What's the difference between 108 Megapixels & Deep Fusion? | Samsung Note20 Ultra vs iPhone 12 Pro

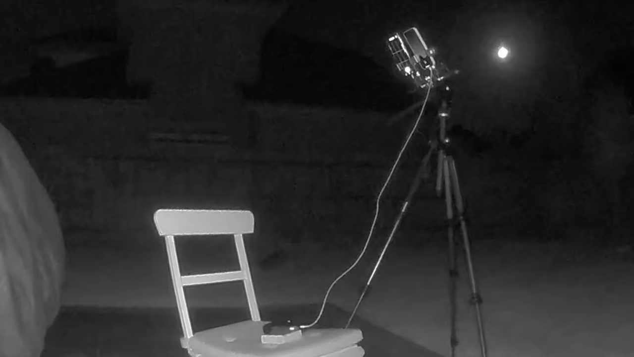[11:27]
to find out how much more the iphone 12 pro could see at night we tried our hands on some amateur astro time lapse